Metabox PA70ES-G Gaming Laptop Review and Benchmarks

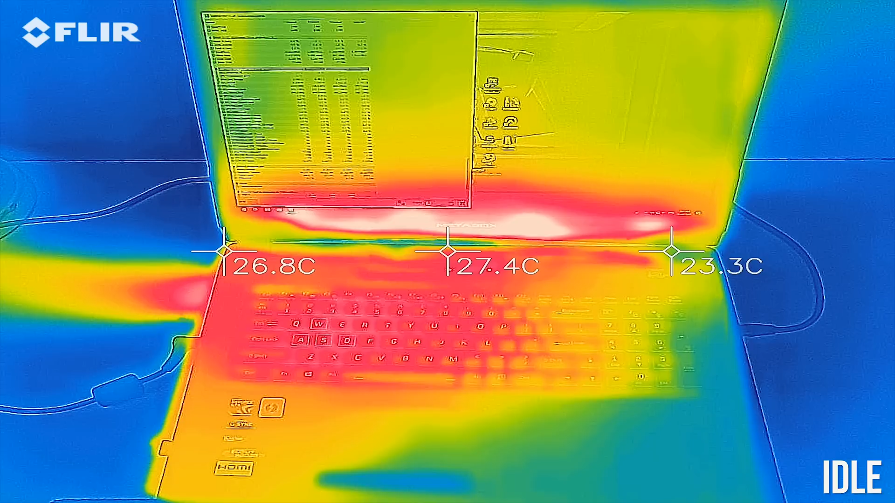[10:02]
While gaming it rose into the mid 40s, again fairly typical,
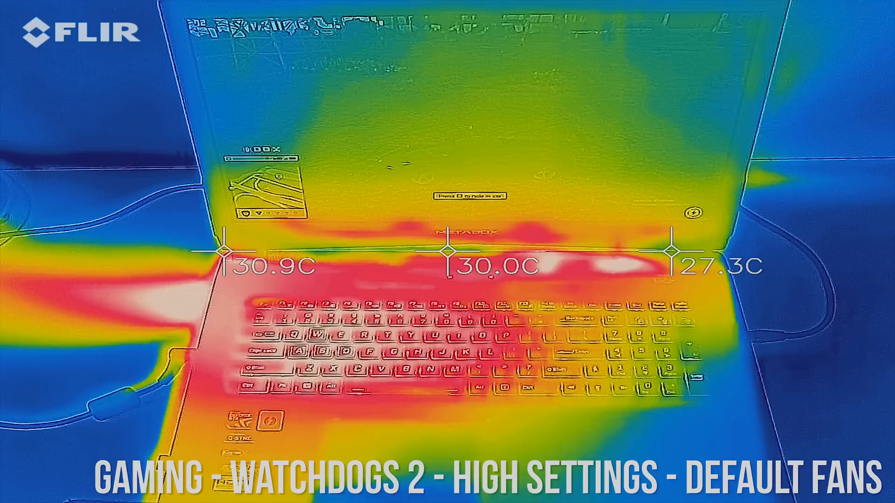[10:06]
and not too much of a difference with the stress tests running, a little cooler as the fans were going faster now.